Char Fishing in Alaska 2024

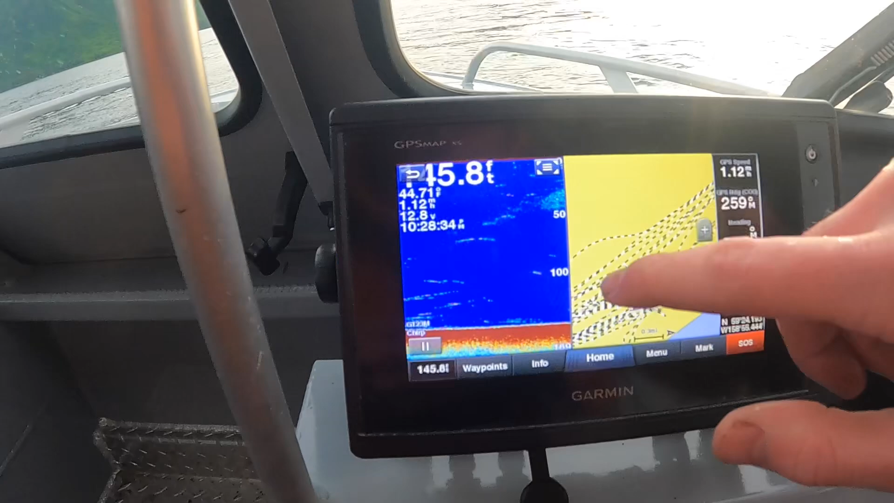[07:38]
see those little streaks that's char chasing chasing the baby
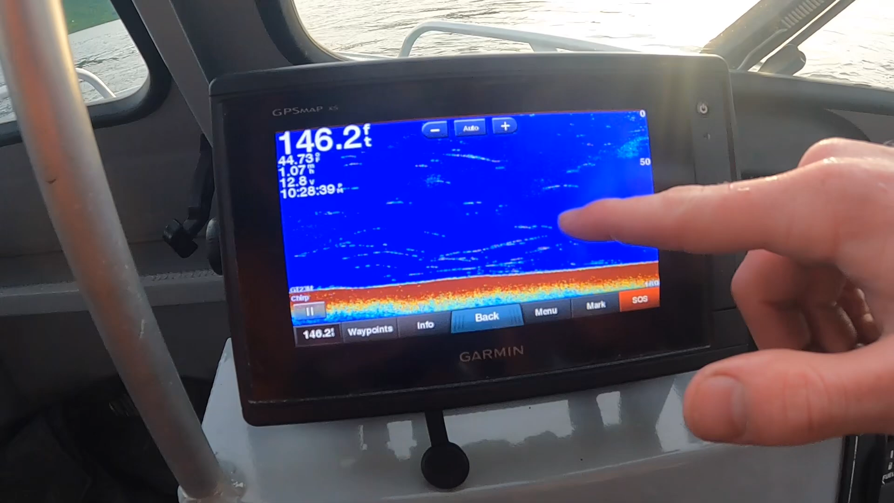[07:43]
On screen: depth 146.2 ft
or whatever they're eating like the smolt but yeah it's just cool to see that we can see that